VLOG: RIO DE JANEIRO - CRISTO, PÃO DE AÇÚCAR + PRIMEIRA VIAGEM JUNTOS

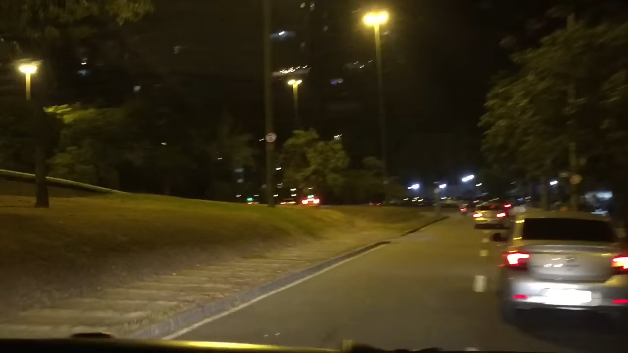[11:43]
É, verdade. Isso aí. Gente, tem umas casas maravilhosas. O quê? Só nesse tempo. Estamos subindo, gente. Olha isso.